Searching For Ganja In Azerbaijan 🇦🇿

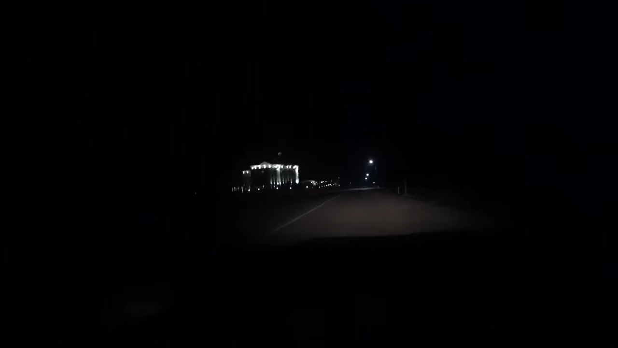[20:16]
Wow. Check out this place up ahead. This palace of a hotel.